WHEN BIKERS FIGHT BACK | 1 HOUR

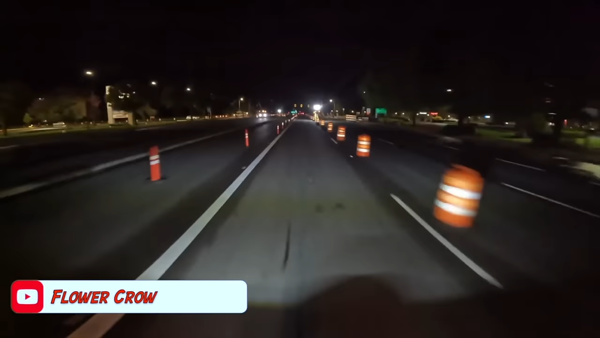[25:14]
Angry driver honked at the cyclist
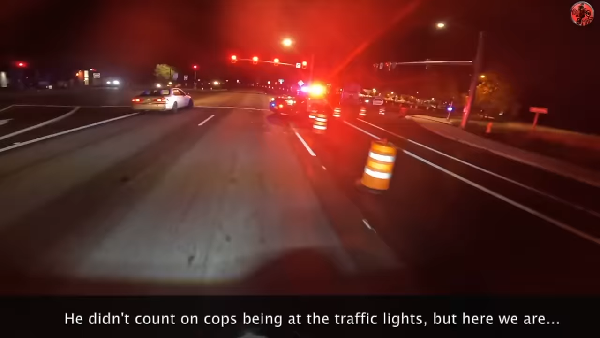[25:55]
Officer! That guy was honking at me back there for no reason as well. Go up to the side over there?